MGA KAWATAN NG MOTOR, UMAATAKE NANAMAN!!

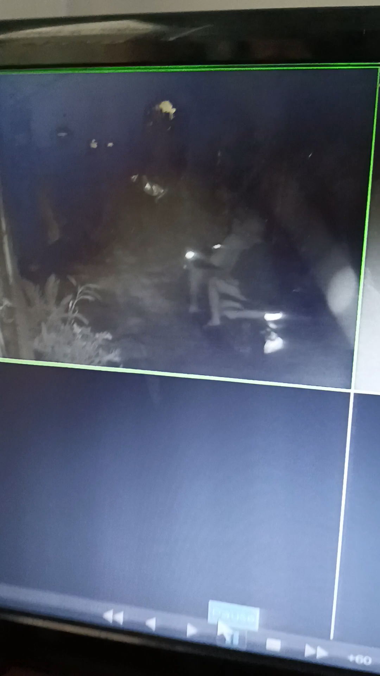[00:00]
Ayan o, dumaan yung ano na yan, yung motor na magka-angkas. Hindi,
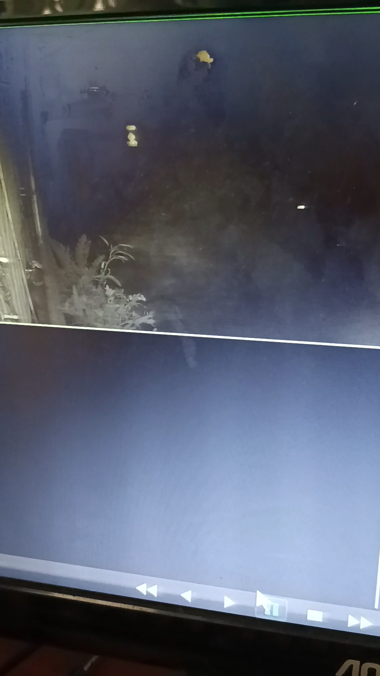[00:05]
ano, magmamanman na yan pagkakanya.
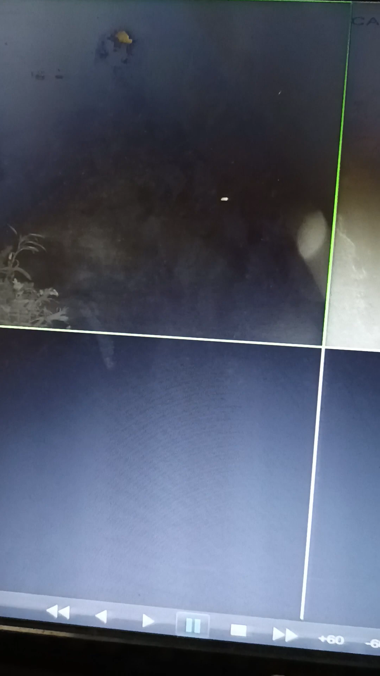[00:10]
Dami po naman nakaan ni John. Ah, parutin. Ay, dumiret sila o.
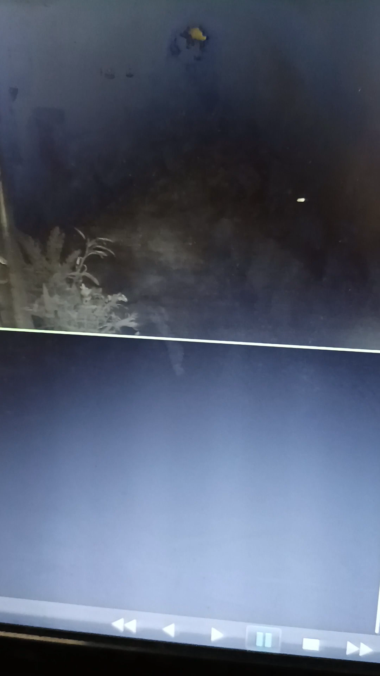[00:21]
Mabalik yan, mabalik. Baka tinitingnan na... Tinitingnan na yung ano yan.
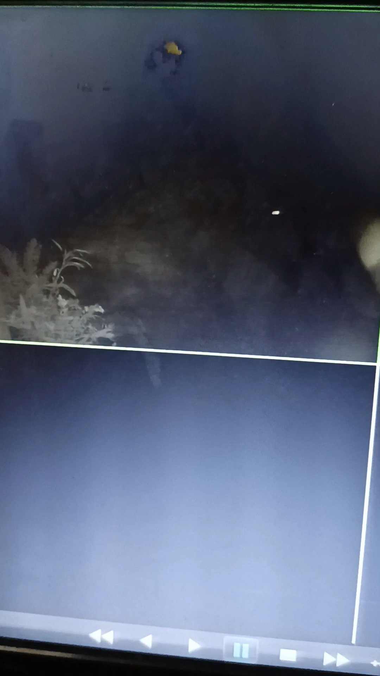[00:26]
Tinitingnan na yung motor. Ayun na, babalik lang.
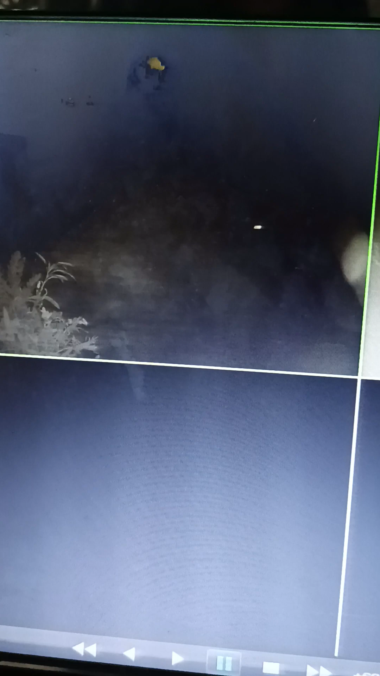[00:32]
Ayun na. O, tumigil dun kay Lano.
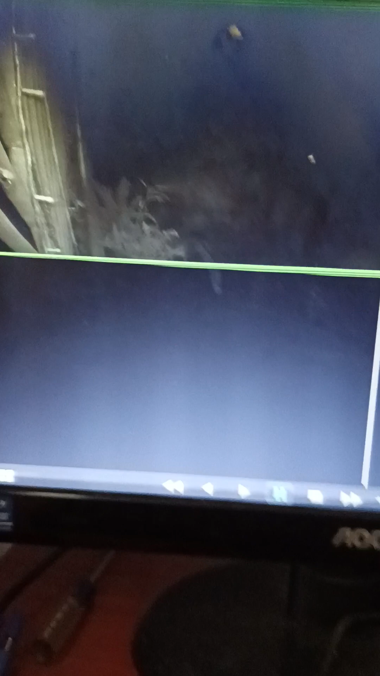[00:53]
Tinitingnan na yung mga... Ganun na yung isa yan, hindi na sa harap. Ay, dyan na. O, kay dyan na. At ang mame, dyan. Ayan. Eh, parang... Kaya na nila makikita yung may takot naman.
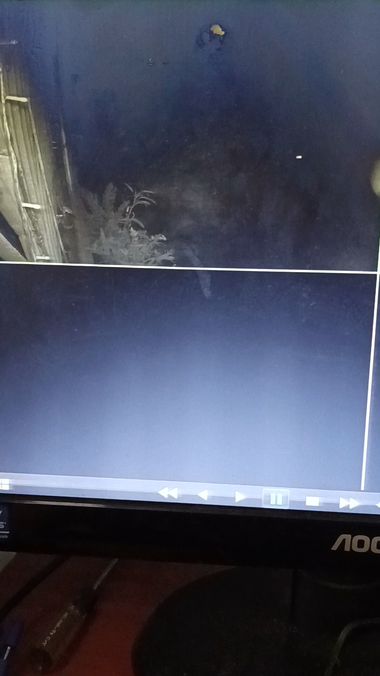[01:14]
Alin.
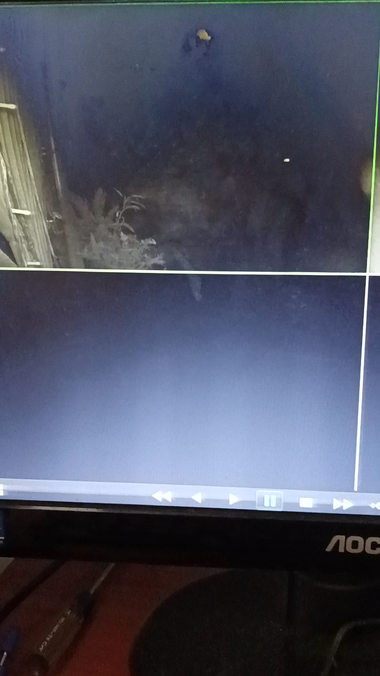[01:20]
Ayan, mabalik yan. Ito ngayon, mabalik. Ayan na. Kaya may hindi, may ano, may tao sila, ano, lumabas. Ayan, siguro. Matatagal-tagal pa, o.
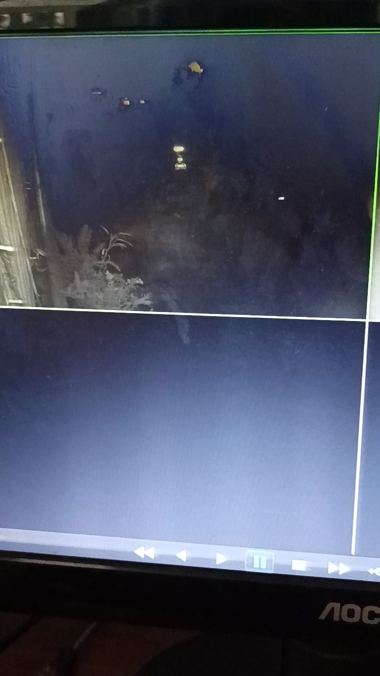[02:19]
O, ala. Tulugan na tao. Ayan, magpuesto na yan.
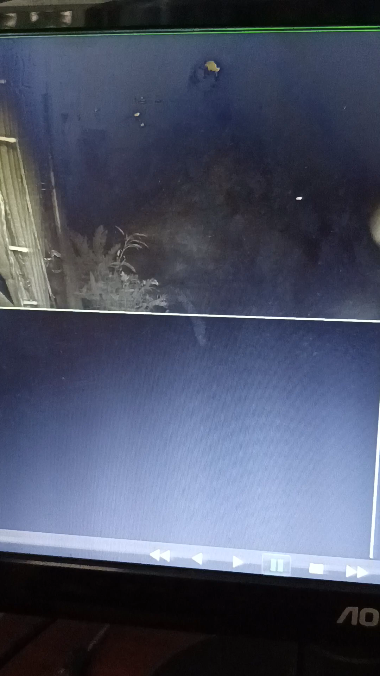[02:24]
Ang galing nila, ano. Nakalaki.
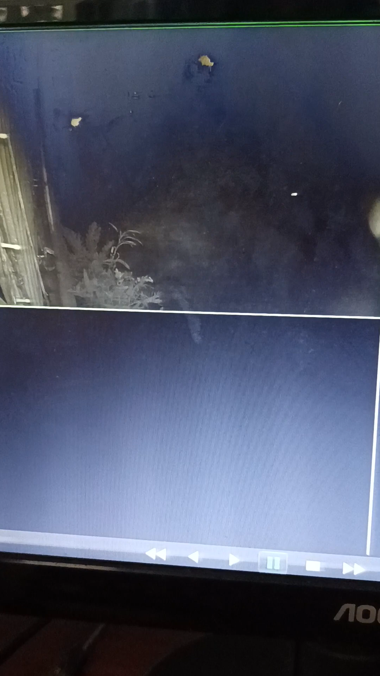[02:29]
Ano nga yung sopok po. Ayan.
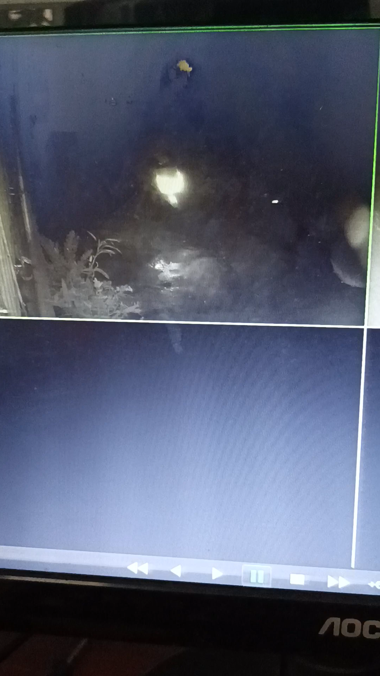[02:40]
Ano, pupuesto na yung motor. Aho, mga kasulit. Baka mga mga naman yung dumating na ano. Baba ba na yan? Kaya umalis mo na. Ay, yung bababa na yan.
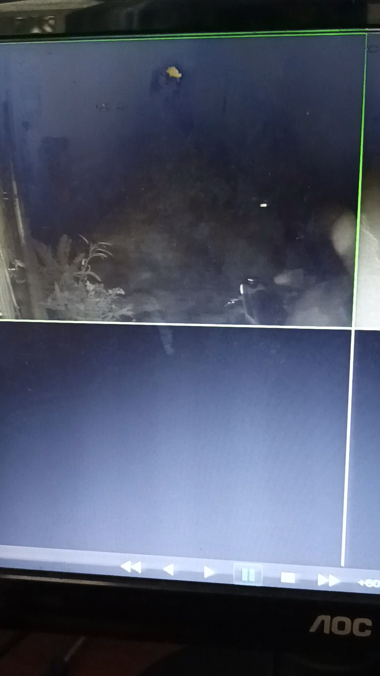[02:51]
Ay, yung bababa na. Porong babata pa, ano? Babata pa. Ay, mga may hilig sa motor ngayon. Sa karera. Ayan na, mas na dito tayo sa kabi ng kamera.